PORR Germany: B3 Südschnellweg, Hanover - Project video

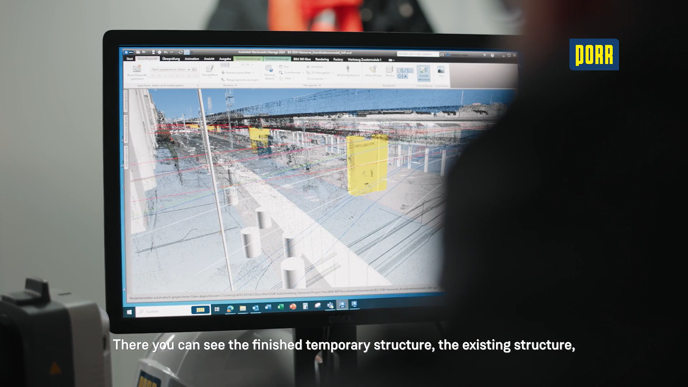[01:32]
man kann die ganzen Leitungsführungen sehen, die Schlitzwände, alles auf einen Blick.